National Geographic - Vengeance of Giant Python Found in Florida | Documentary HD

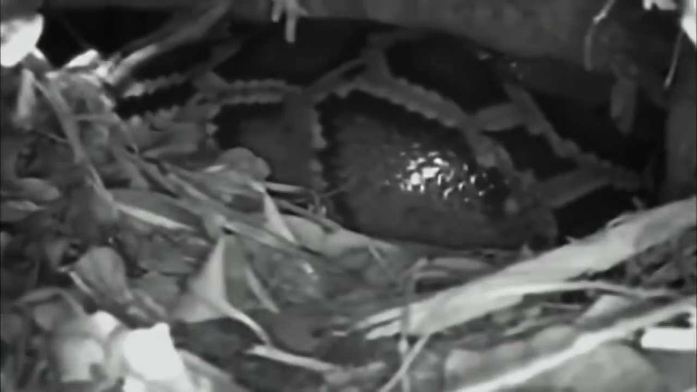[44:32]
so this is proof positive that Burmese pythons are breeding in the Everglades